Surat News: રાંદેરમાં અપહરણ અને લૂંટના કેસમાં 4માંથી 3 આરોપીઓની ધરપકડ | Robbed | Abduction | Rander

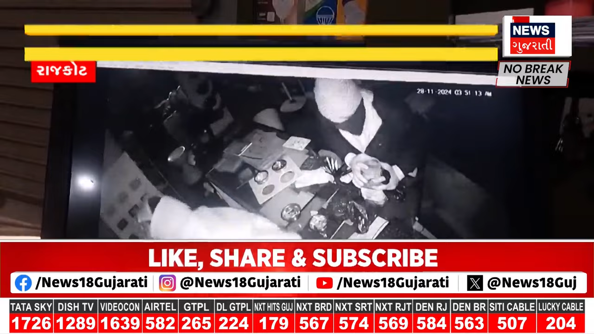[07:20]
फर्याद नोधावी हती द्रश्यों मा जोईशे काई शे की कारखाना मा चोर टोल की त्राट के शे बाद मा चोरी करव मा टीविवित खाना आओ फंफोडी रहा शे पोलिसे समग्र मामला ना सिसिटिवी फुटेच ना अधारी तपास शेरू करी शे